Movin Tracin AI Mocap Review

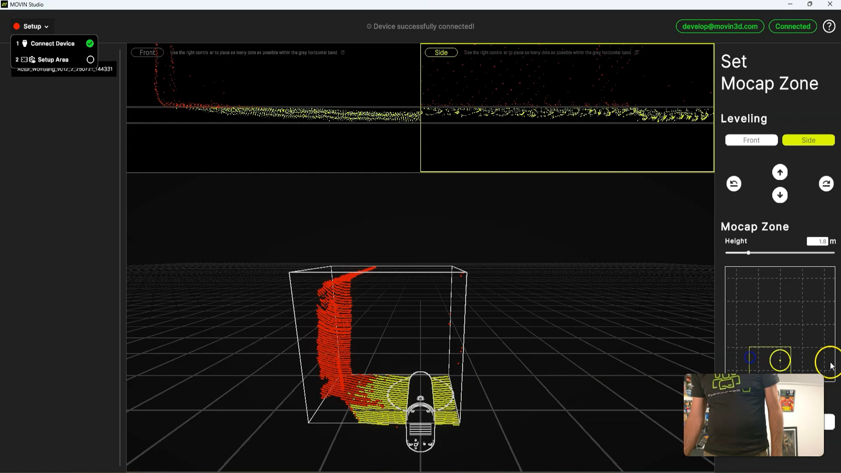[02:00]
But as you can see, if I start moving this out, you can see where my office space is too big.
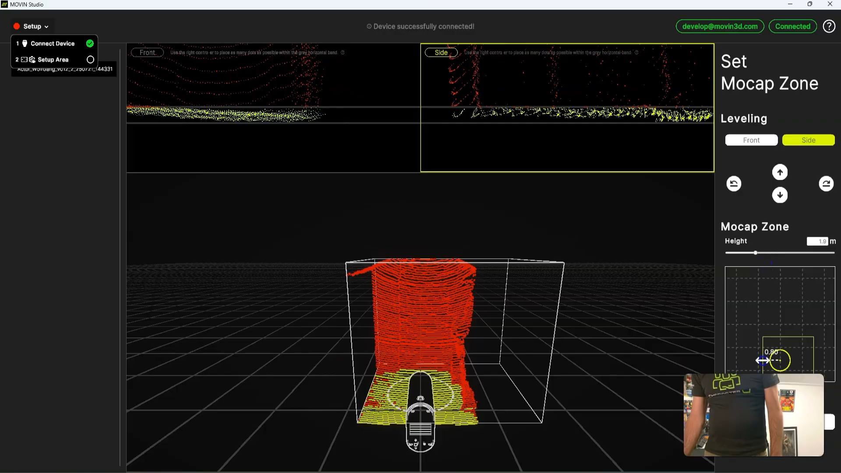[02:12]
So basically what we do is, if you've got a bigger space, you wouldn't need to come in so close, but I'm just going to bring it right in all the way.
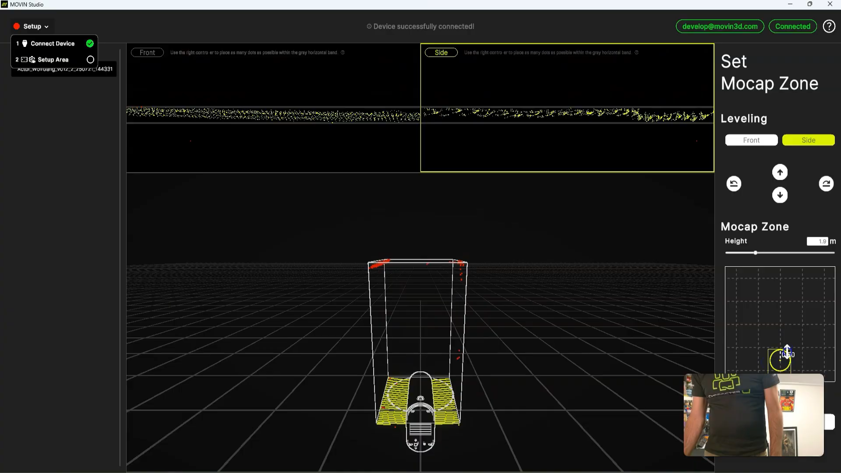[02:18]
If I store it, I'm going to bring the height down.